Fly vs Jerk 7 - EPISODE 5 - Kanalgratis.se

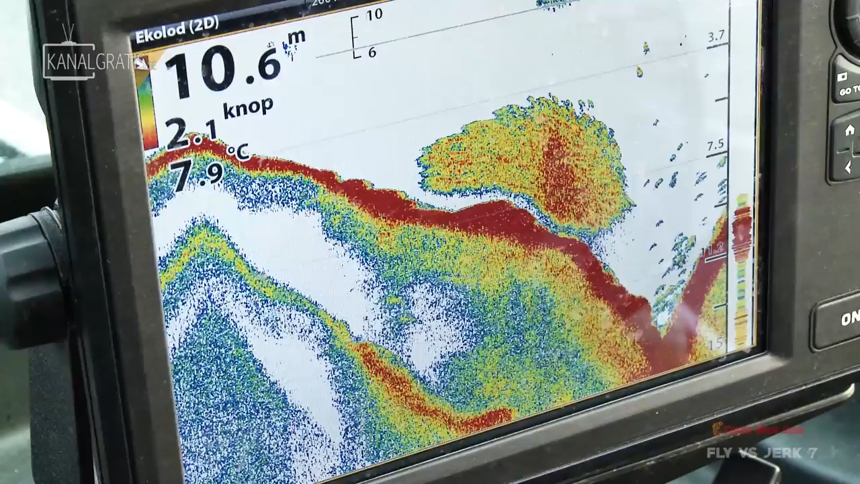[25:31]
On screen: depth 10.6 m, water 7.9°C
So it was close to the fish, I think. Close to the bait fish. Yeah. So that's really interesting.
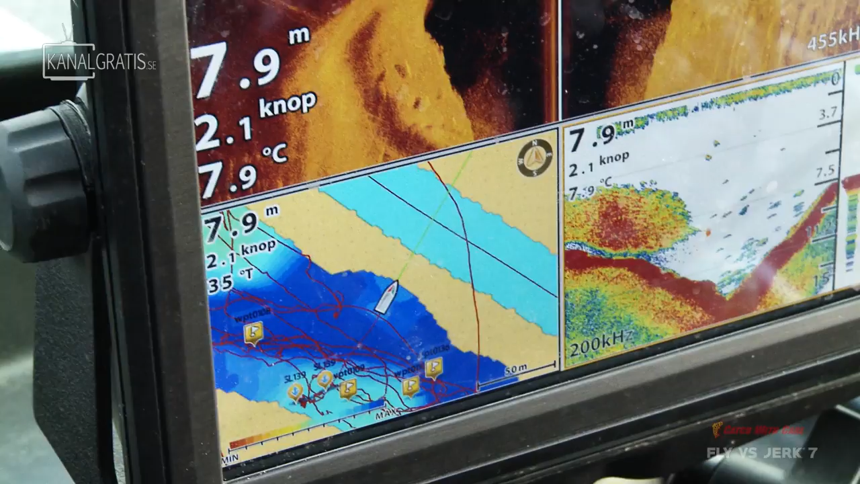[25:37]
On screen: depth 7.9 m, water 7.9°C
And now we're going to cross this deep hole and to fish the next drop off.